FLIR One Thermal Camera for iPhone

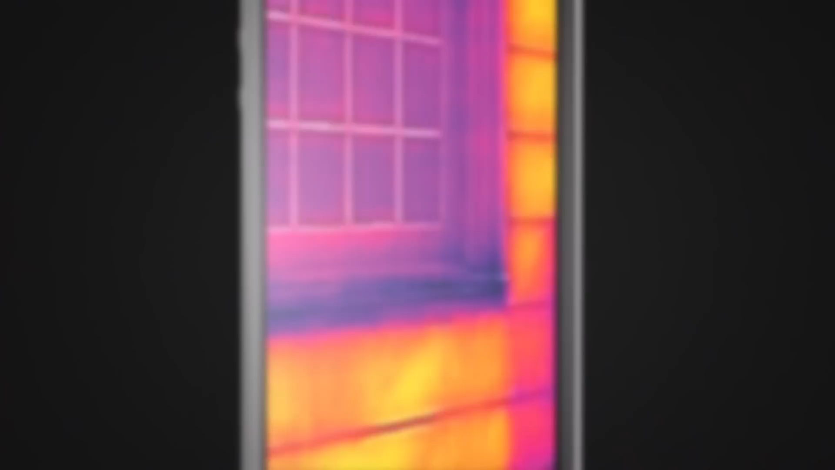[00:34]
This is infrared thermal imaging, and it gives you the power to see the heat.
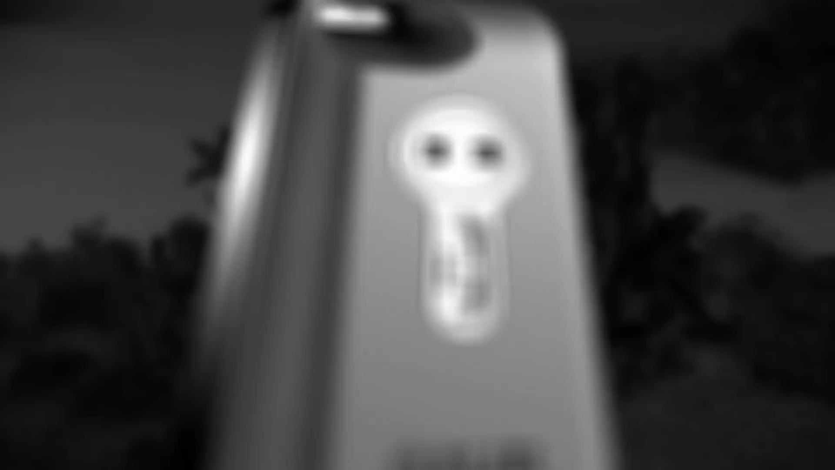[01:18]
The FLIR 1 blends an actual picture with an infrared thermal image.
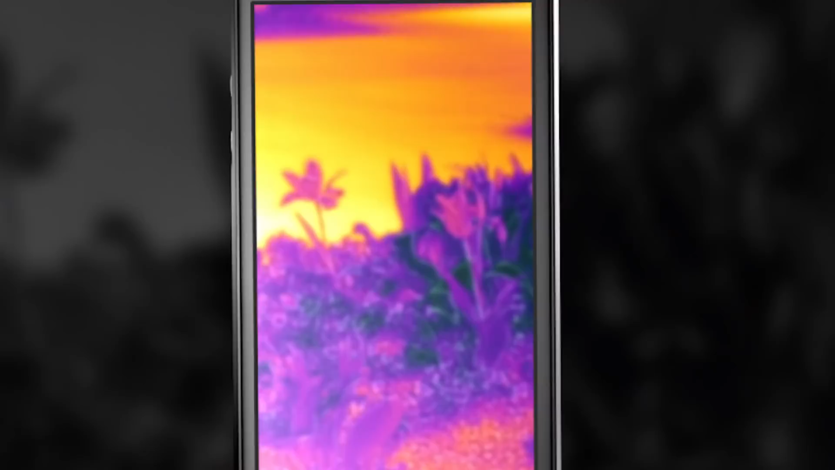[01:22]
So there's never any doubt what you're looking at. The dark ages are over.